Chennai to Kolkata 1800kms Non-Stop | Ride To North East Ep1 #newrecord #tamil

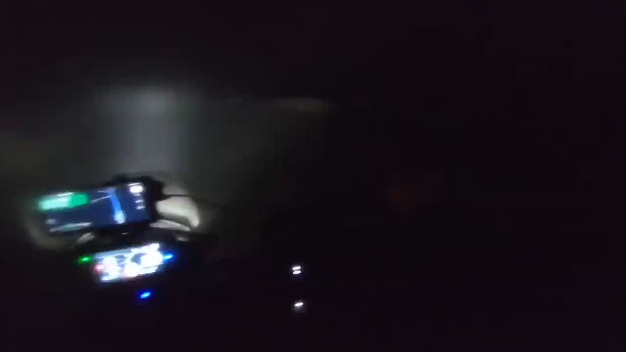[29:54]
கரெக்டாக போகிறானே தெரில, எனக்கு எதுவுமே தெரில, சுத்தமாக கண்ணே தெரில. ஓ ஷிட் மேன், இதில் வேறு ஆப்போசிட் லைனில் வேறு வெஹிக்கல்ஸ் வருது. டப்பா டான்ஸ் ஆட போயிடுது.